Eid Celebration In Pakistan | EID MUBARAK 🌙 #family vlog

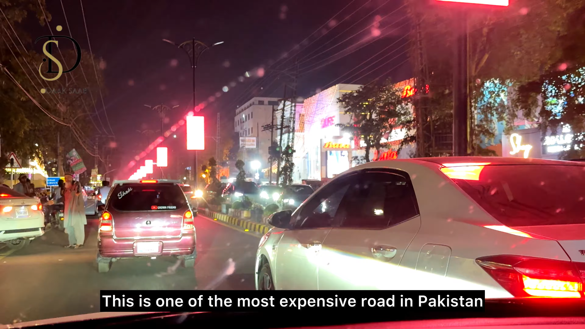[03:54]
देखें जी, वन ऑफ द फेमस और वन ऑफ द मोस्ट एक्सपेंसिव रोड इन लाहौर बल्कि पाकिस्तान, MM आलम रोड। कैसा जगमग जगमग कर, बिल्कुल फिट।